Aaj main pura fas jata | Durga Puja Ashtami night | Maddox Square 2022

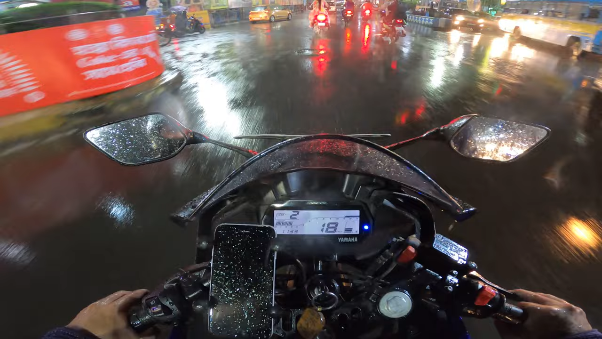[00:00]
भी रुकना पड़ेगा किसी ना किसी जगह पे यार, बहुत जोर से बारिश चालू हो गया है भाई। हमार हाँ
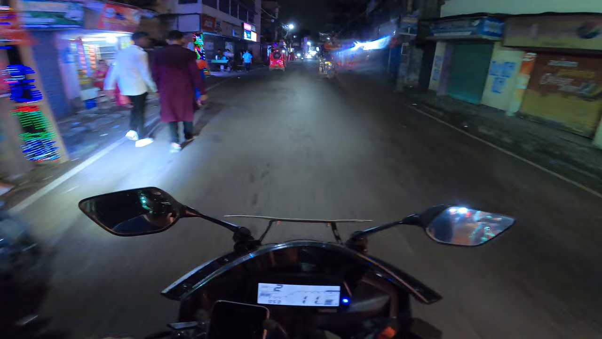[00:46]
गाइस देख सकते हो यार आगे का जैम। देखो यार दुर्गा पूजा के टाइम पे ना यही सबसे बड़ा प्रॉब्लम होता है।
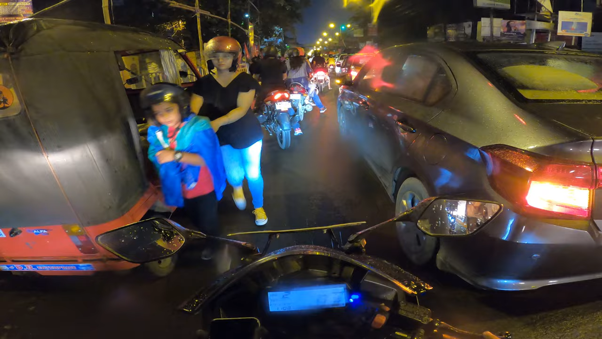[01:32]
देखो गाइस ऐसा सीन चल रहा है, ठीक है, जितना भी बारिश हो कोई बात नहीं, लेकिन घूमना है, ठीक है, ये सबसे ज़्यादा इम्पोर्टेंट है।
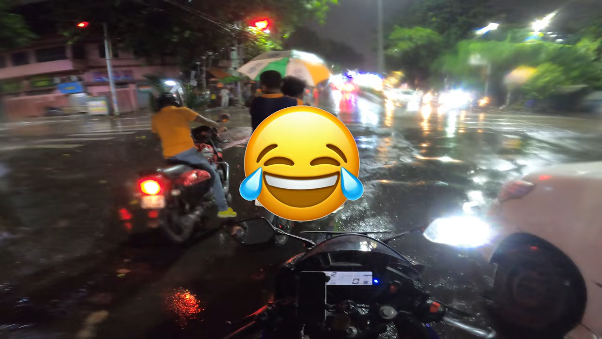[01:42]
आगे देख लो, और अभी जो टी शर्ट मैंने पहना हुआ है और ये पूरा मतलब 50% भीग चुका है, मतलब ये आधा पूरा भीग चुका है अभी। आज कुछ भी हो जाए गाइस मैं आज ज़ोर से नहीं चलाऊंगा,
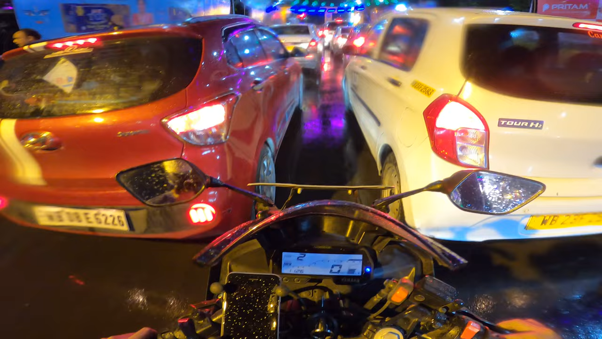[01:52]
क्योंकि मतलब थोड़ा सा भी अगर इधर उधर हो जाए ना तो फिर मतलब गिरने का चांस रहता है। आराम से चलाएंगे, आराम से ब्लॉक करेंगे, तो बारिश पे निकल जाना ही सबसे बेस्ट है गाइस।
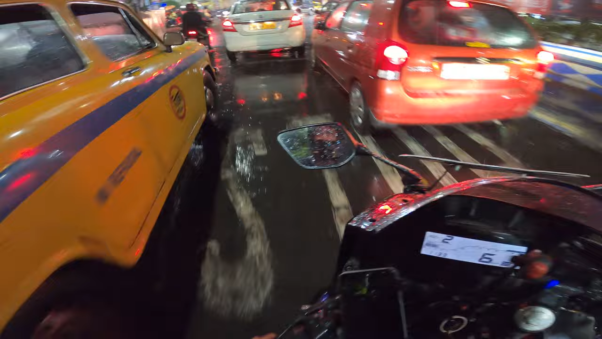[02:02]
मतलब अभी इतना ज़ोर से बारिश, देखो यार कितना ज़ोर से बारिश चालू हो गया अभी यार। गाइस अभी रुकना पड़ेगा किसी ना किसी जगह पे यार, बहुत ज़ोर से बारिश चालू हो गया है भाई। अभी अगर ना रुका ना तो फिर मतलब अलग सा हादसा हो जाएगा फिर तो। A little longer than a few minutes later.
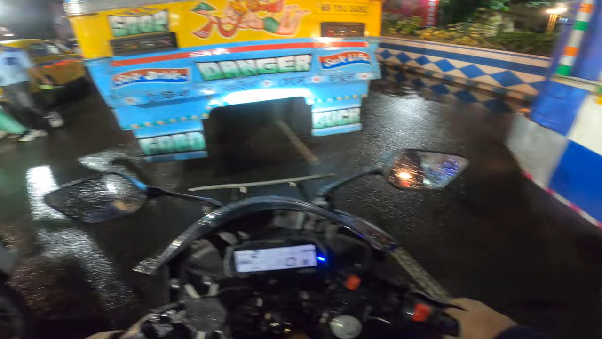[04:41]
मतलब जितने भी सारे ट्रैफिक पुलिस वाले हैं सबको हैट्स ऑफ यार।
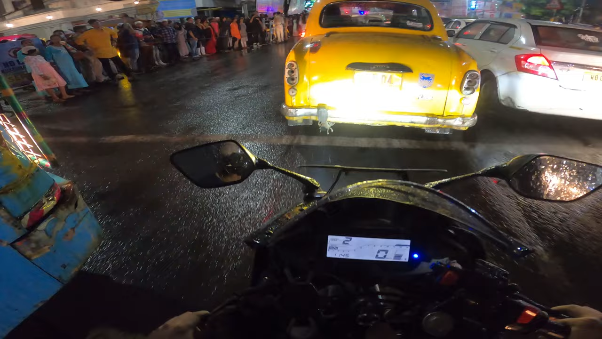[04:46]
देखो यार लेफ्ट साइड पे मतलब कितने सारे लोग, देखो यार मतलब सब निकले रात को यार,
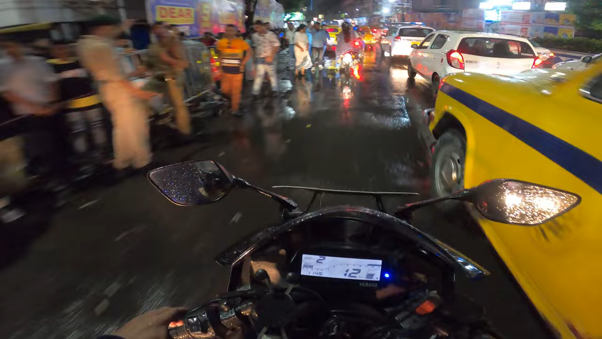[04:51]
और अभी फ़िलहाल इतना ख़तरनाक बारिश हुआ है यार। जितना भी बारिश गिरे यार सबको घूमना है भाई। क्योंकि ये दिन दोबारा लौट के नहीं आएगा भाई। गाइस देख सकते हो, मतलब काफी जोर से बारिश हो रहा है।
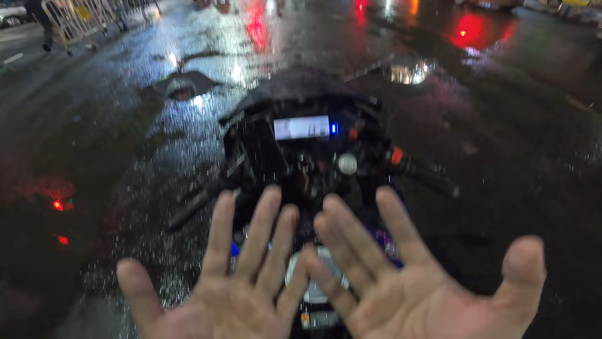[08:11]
मतलब 4 घंटे से राइड कर रहा हूँ ठीक है, मतलब पानी में पूरा भीगा हुआ है मेरा हाथ पूरा, और ये टी शर्ट देख सकते हो पूरा भीग चुका है।
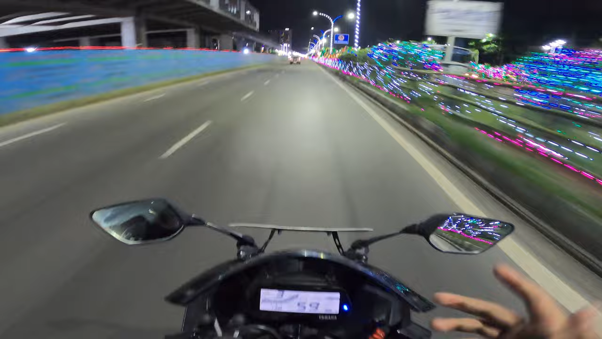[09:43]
मतलब रास्ता इतना एम्प्टी है ना, शायद ये भी एक कारण है यार मज़ा मतलब आने का, रास्ता इतना एम्प्टी इसी वजह से अच्छा लग रहा है।